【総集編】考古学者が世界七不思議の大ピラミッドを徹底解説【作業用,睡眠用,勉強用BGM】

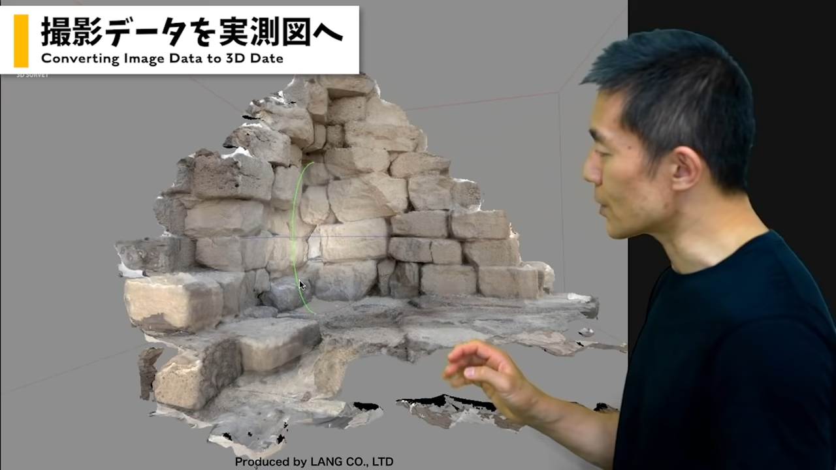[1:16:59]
このデータなんですけれど、コンピュータグラフィックではなくて、ある種、高校的に使える実測図の3次元データになってます。
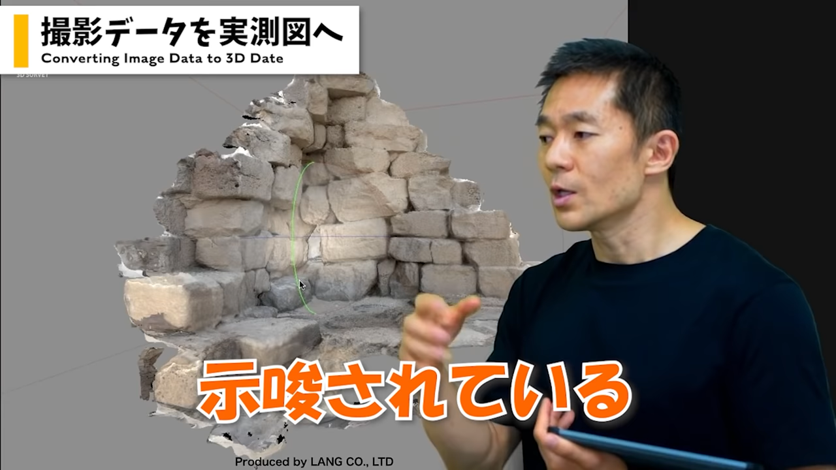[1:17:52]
示唆されているんですけれど、中には意外と結構、密度の差があるっていうのが、分かっています。その密度の差っていうのは、石灰岩の密度の差であったり、あと中のところには、砂とか、瓦礫とか、そういったものを入れることによって、エコに、逆にそれによって、安定性が増したりします。これを平面図として、表したのが、こちらの方になっています。バーンと分けてみると、こんな形です。
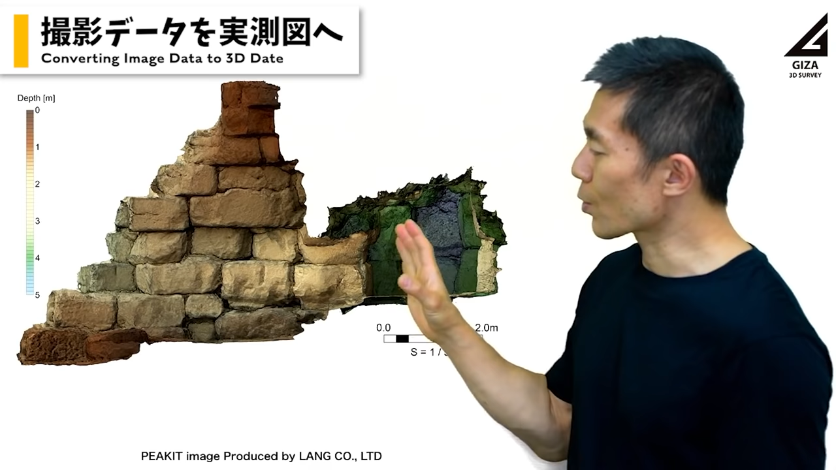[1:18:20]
先ほど見た、ピラミッドの石が、水平に並んでいるとか、あるいは、中にコア構造があるとか、
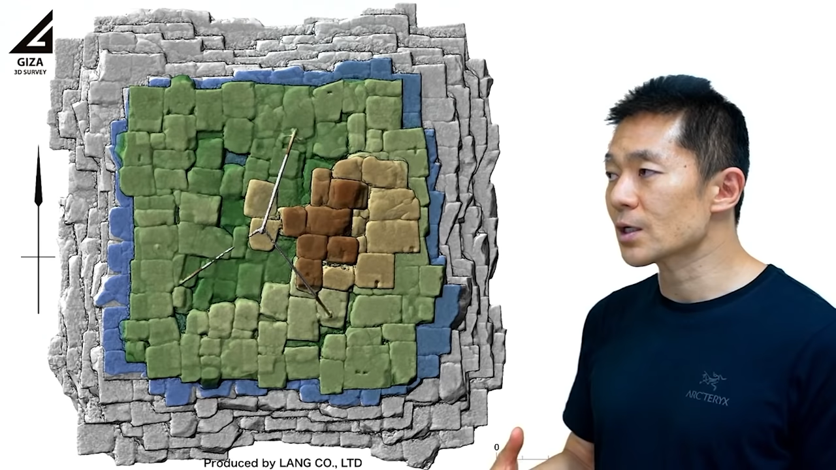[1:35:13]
これは元々が3次元データなので、実際に奥行き情報もあります。色で分けていますが、青い色というのが、これが200段目。
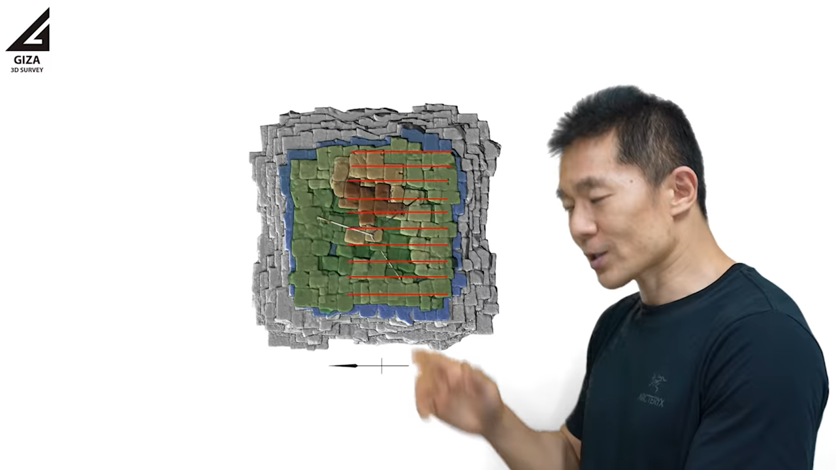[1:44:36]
またズバッと切ってですね、そこからまた断面というのを、バンバンバンバンと表したのがこちらです。
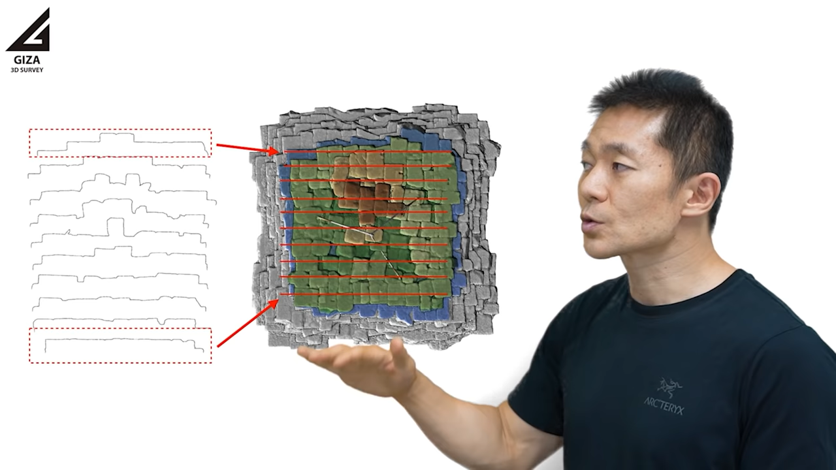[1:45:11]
そう考えると、ピラミッドのこの頂上部っていうのは、この赤い枠の部分、外枠だけが、綺麗に平面を取られていると。
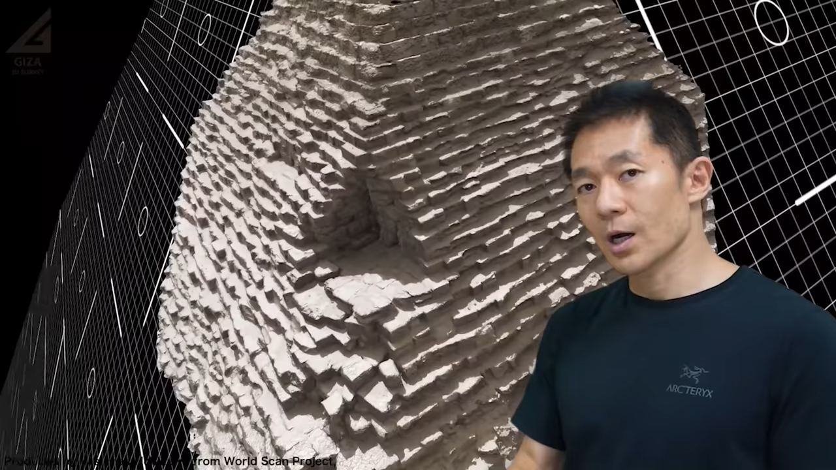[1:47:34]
あとその前に、三次元化したのが、北東の方80mのところですよね。